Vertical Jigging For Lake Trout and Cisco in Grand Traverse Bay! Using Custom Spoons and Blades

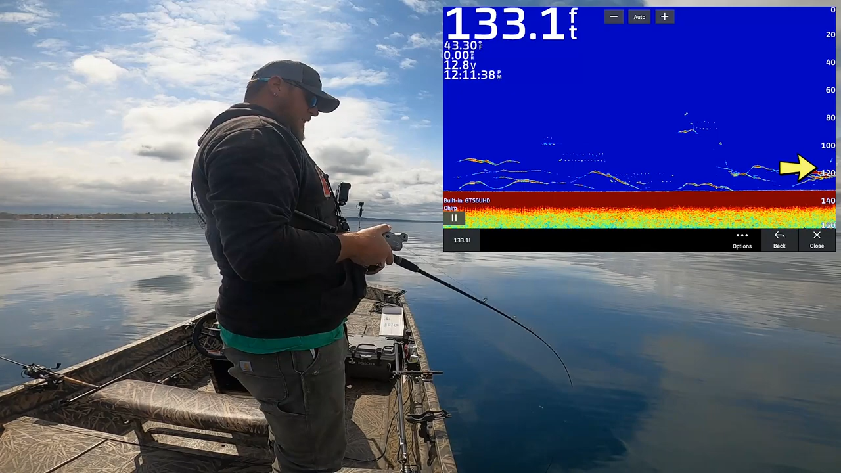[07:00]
On screen: depth 133.1 ft
I knew it. I knew we could get a fish out of this spot.
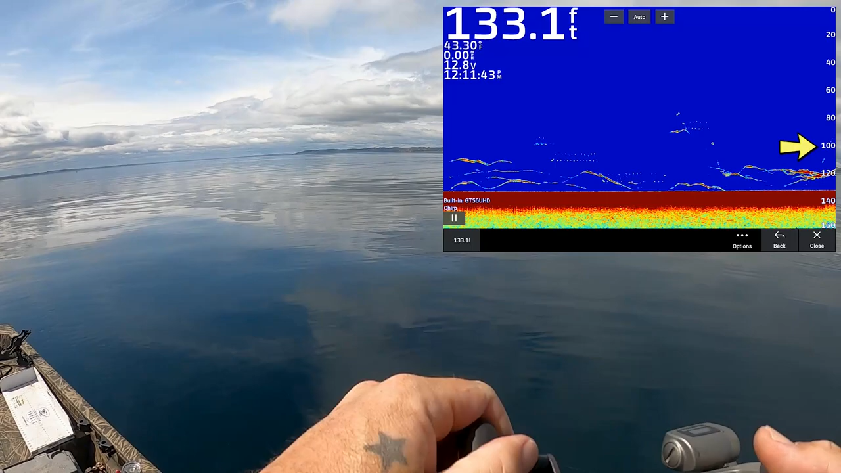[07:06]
On screen: depth 133.1 ft
There is a fishy, fishy. This might be a lake trout.
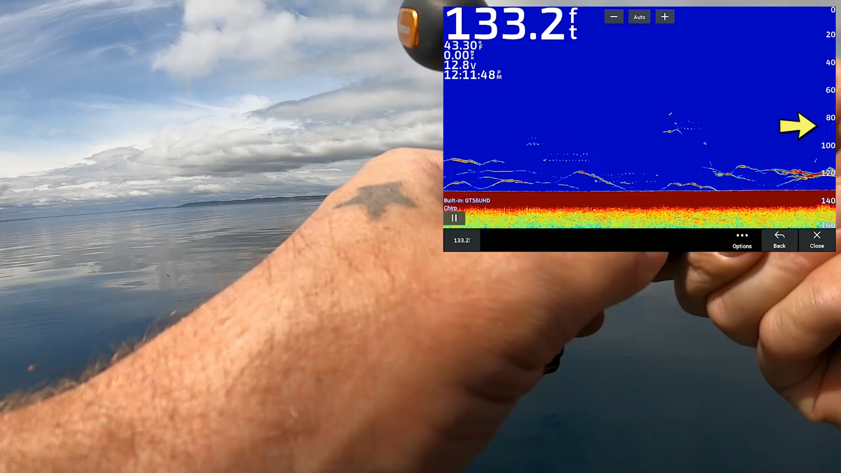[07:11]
On screen: depth 133.2 ft
Might be a lake trout. It's got some fight to it. Usually ciscos don't fight.
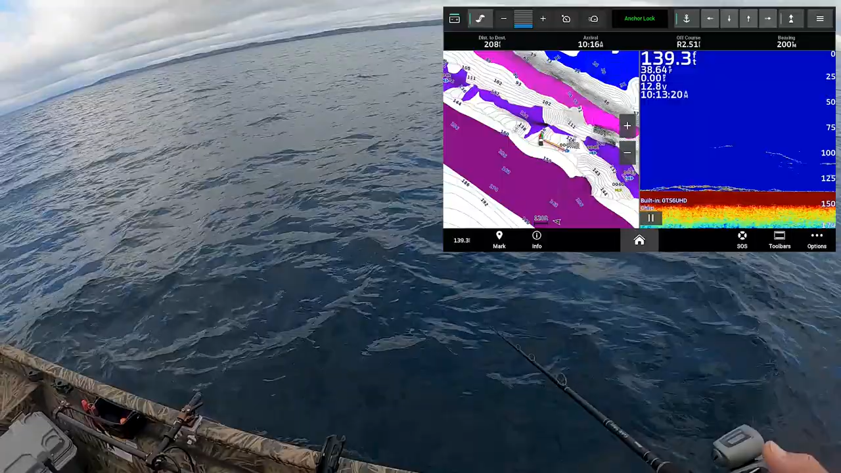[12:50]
Up and on the bottom right now. Come up to 115.
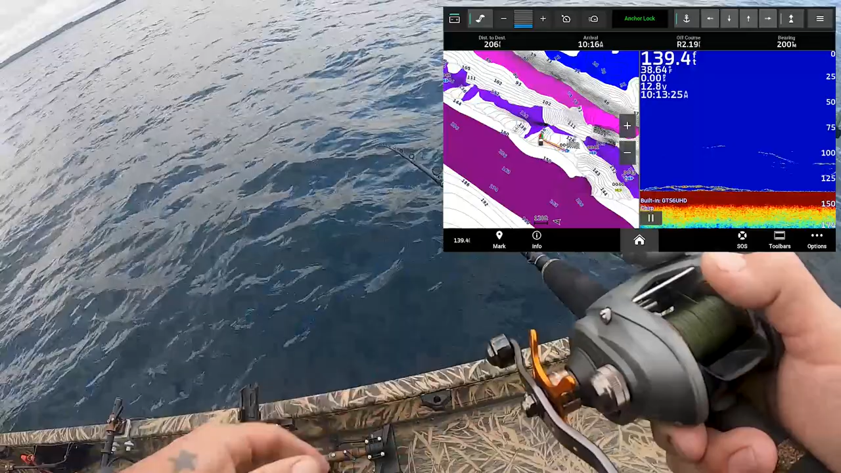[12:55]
On screen: depth 139.4 ft
120. Snapping it.
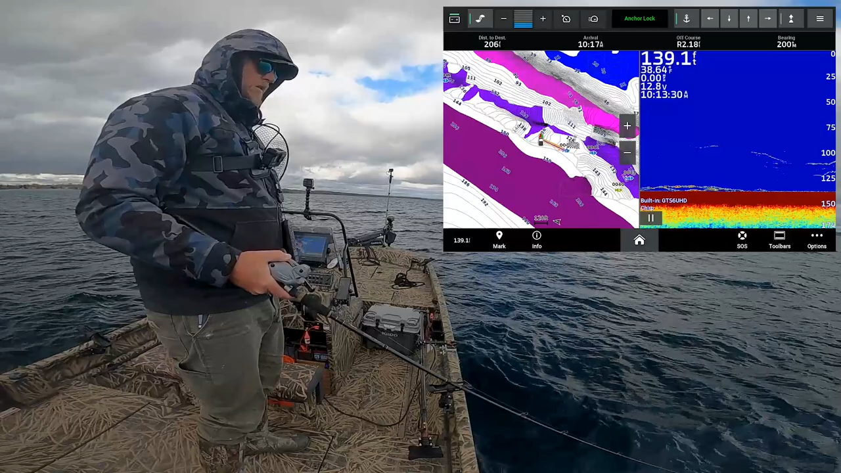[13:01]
On screen: depth 139.1 ft
There we go. They like that. Snapping it. There we go.
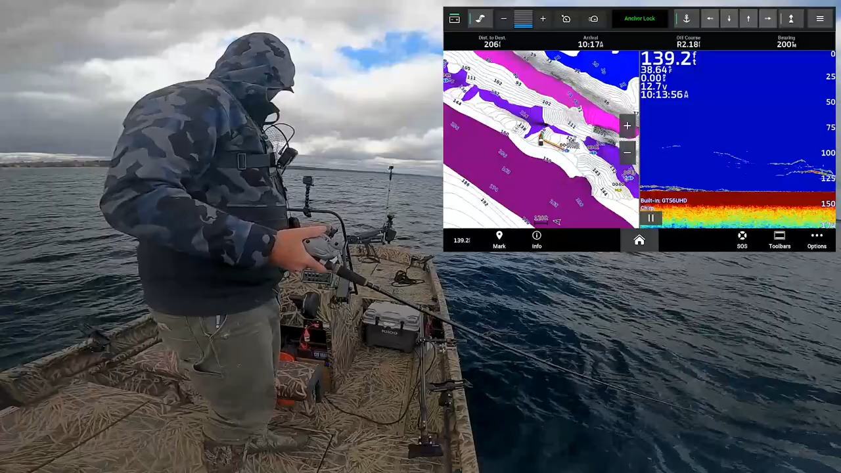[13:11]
On screen: depth 139.2 ft
Yep. Dropped it right in his face. Nailed it. That's how you snap jig folks.
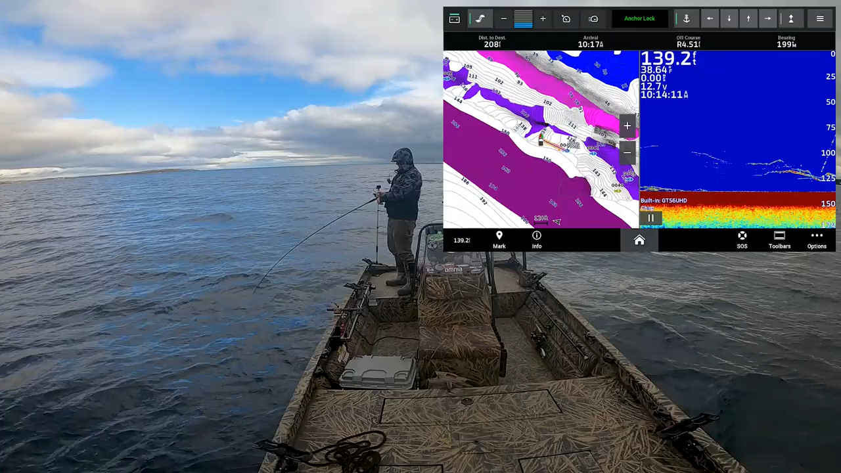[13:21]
That's how it's done. Dropped it right on his nose.
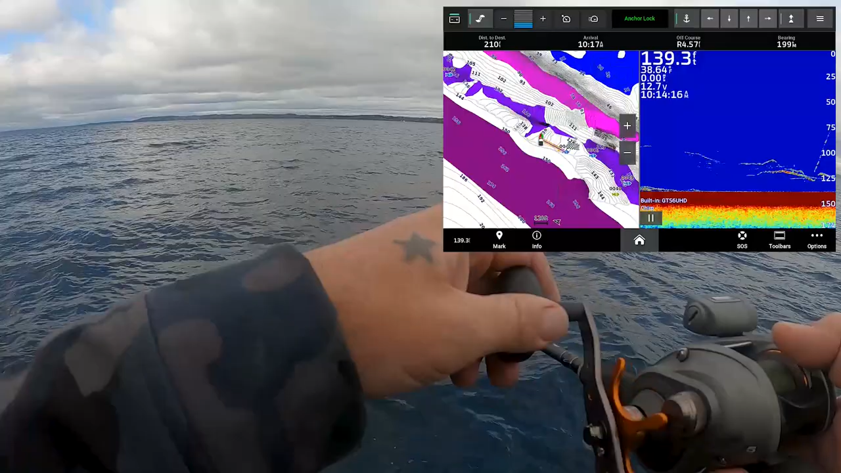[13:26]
On screen: depth 139.3 ft
He's trying to run away.